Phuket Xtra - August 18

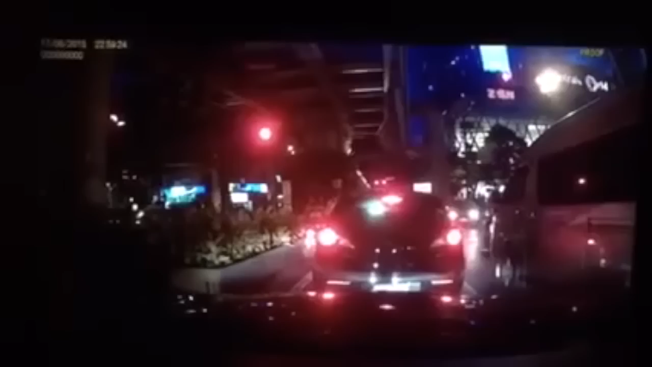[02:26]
Here's a dash cam view from a taxi which had been through the intersection.